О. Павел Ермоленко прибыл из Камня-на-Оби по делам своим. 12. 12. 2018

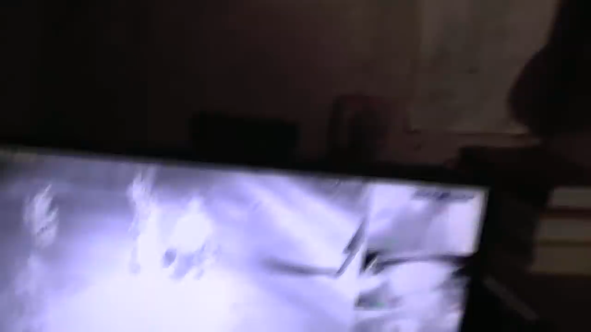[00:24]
Ага, вот он, его видать. Вот он на ворот стоит, богатырь. Колясочка у него.
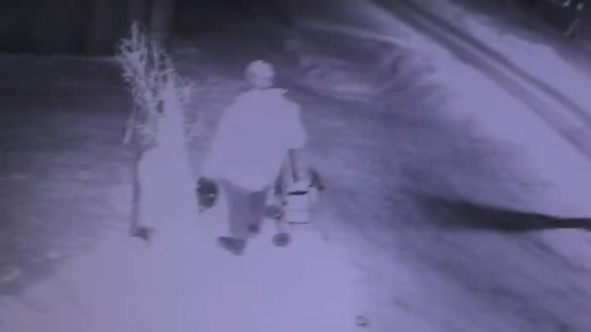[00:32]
Володя тот с той стороны подошел, развязывает все. Давай, Володя Павел, заезжай. А заезжает, приезжает, что? Что-то, что-то рыбу наловил или что?